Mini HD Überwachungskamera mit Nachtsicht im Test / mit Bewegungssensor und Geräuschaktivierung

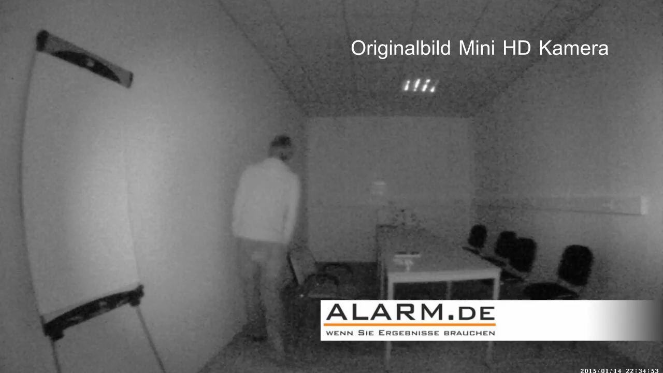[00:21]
Sie sehen einen komplett dunklen Raum mit etwa 6 Metern Länge. Erwerben Sie das Produkt auf www.alarm.de www.alarm.de